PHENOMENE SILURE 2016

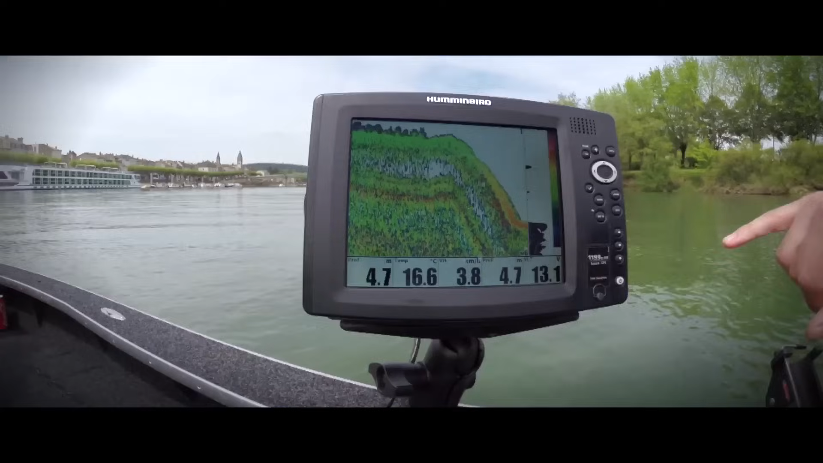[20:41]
C'est-à-dire qu'on va essayer de venir les pêcher sur toute la dérive là, on a 100-150 mètres. On va essayer de la pêcher entre ici et ici, voilà, jusque là. C'est là où ils ont la possibilité de se planquer, de venir soit s'alimenter en chenal si les poissons transitent,
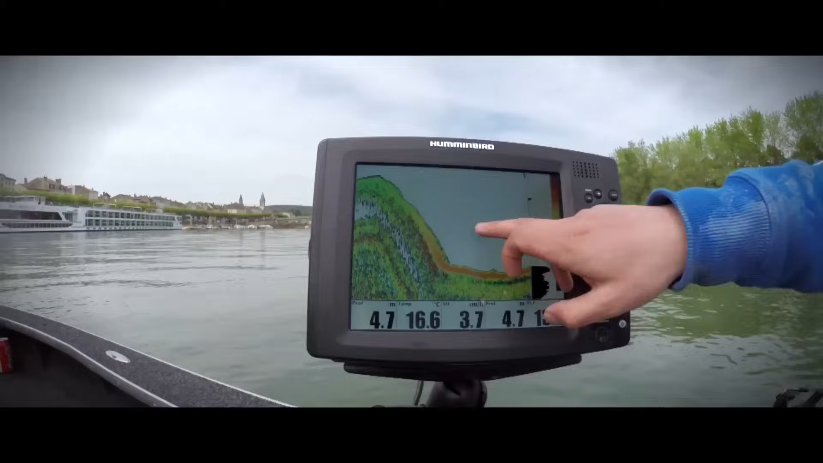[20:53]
soit de remonter pour tanker les poissons fourrage qui seraient venus se mettre ici dans les herbiers qui sont en train de croître là.
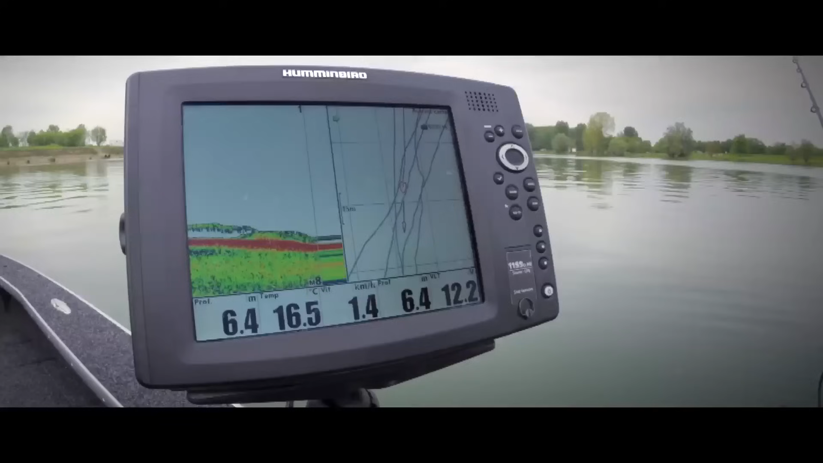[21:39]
On screen: depth 6.4 m, water 16.5°C, speed 1.4 km/h
Ouais. Il y a encore, hein. Ouais, il y a encore dessous.
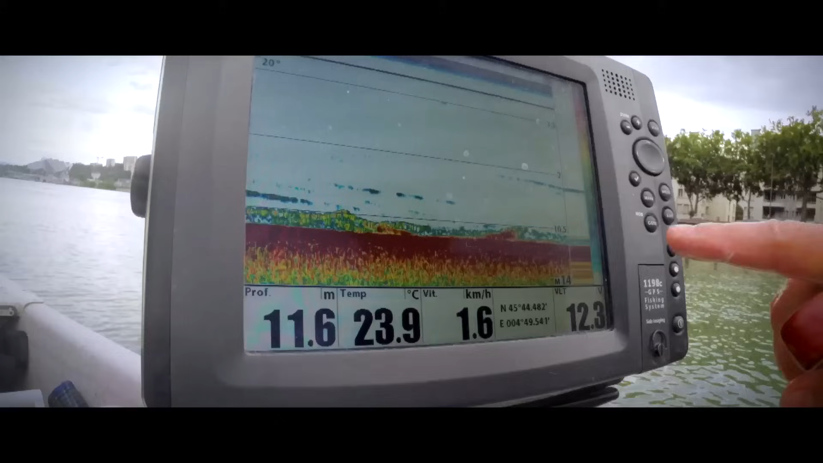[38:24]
On screen: depth 11.6 m, water 23.9°C, speed 1.6 km/h
Hein. Tu as vu la masse. D'accord, rouge, là, ouais, ok. Mais ça lui a pas plu quoi.
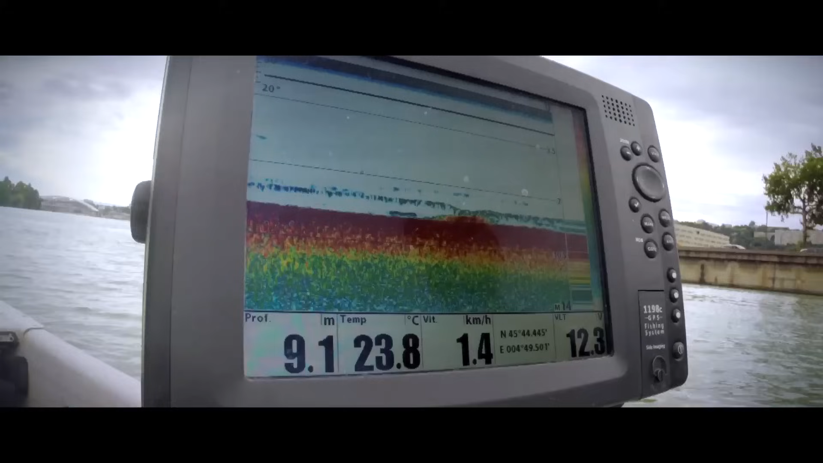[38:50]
On screen: depth 9.1 m, water 23.8°C, speed 1.4 km/h
Là il y a quelque chose qui s'est décollé. Ouais, des silures, il y en a pas mal. C'est normal d'en voir. Des fois, t'en vois plein avant qu'il y en ait un qui fasse à l'attaque.